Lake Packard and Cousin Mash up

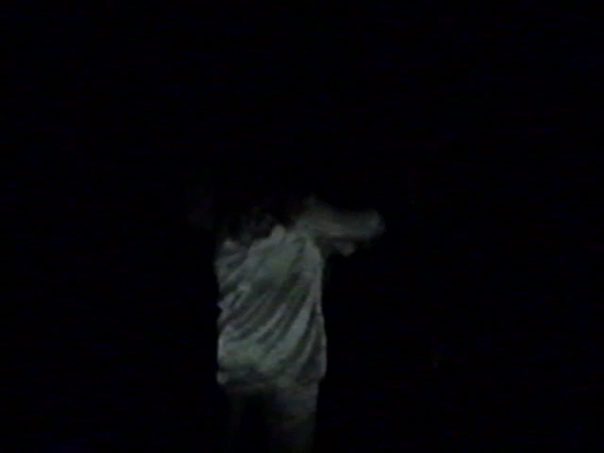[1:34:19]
y'all. He's looking upstairs. Come on, quick, Meredith, downstairs. Go wake up Brayden.
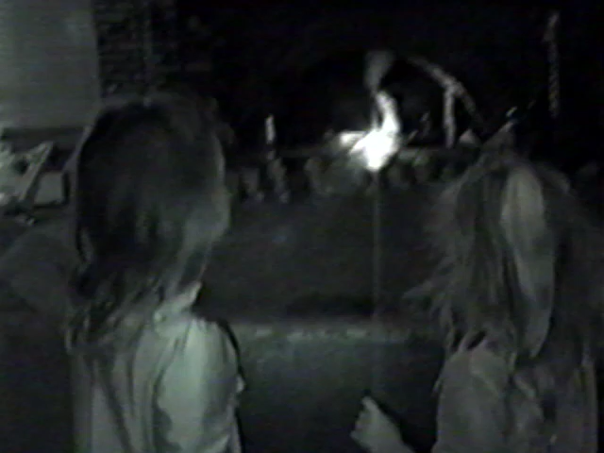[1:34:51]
Here, Meredith, come right over here. No, no, no, he won't. Get down right here, Brayden. Right, back here. Get behind him. Get the blanket. Get behind him.
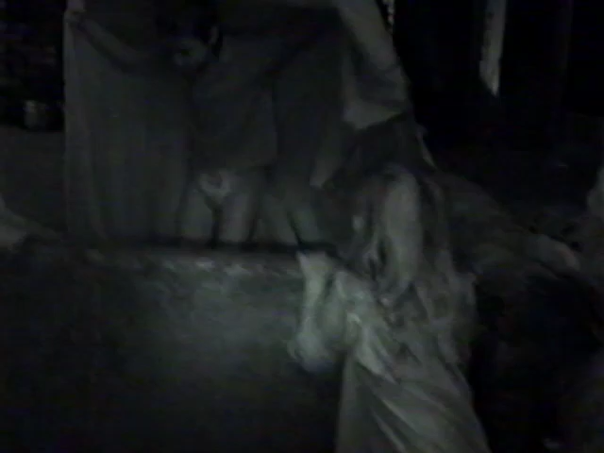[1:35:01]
The blanket. No, Brayden, come hide. Hide. Behind the couch. Shh.
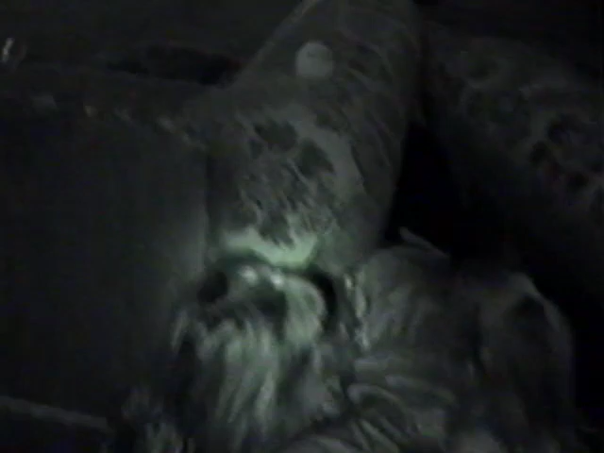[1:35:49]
here. It really is. Yeah. Glasses just fogged up. Oh, what a beautiful tree. Oh, here, get up so you can see him.
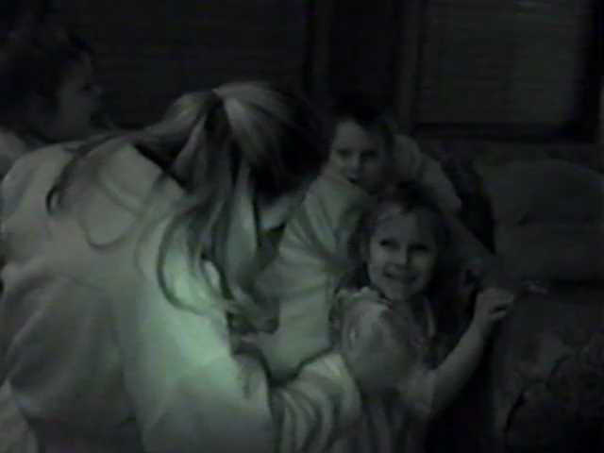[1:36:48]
Oh, my goodness. Presents for Meredith. She's such a good girl. She helps mommy. Present for Madison. Present for Macy. Casey's such a good girl.